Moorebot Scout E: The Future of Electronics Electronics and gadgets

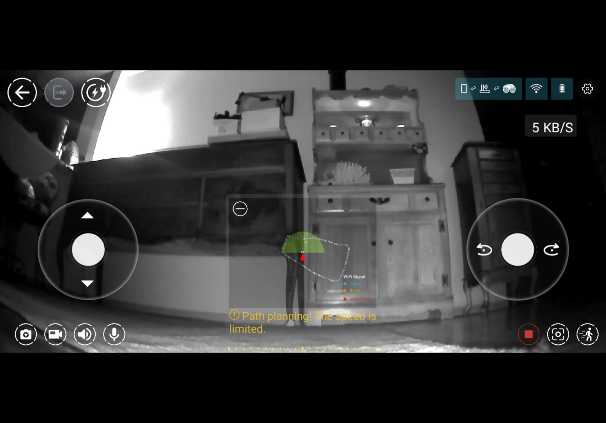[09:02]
and then if you want to talk through the more bot so all four of those you can turn on and off um and then the right side again the big the big round circle is left and right the left one is up and down on the very right side 5k is how fast it's going of course you get your throughput so it's an ai tiny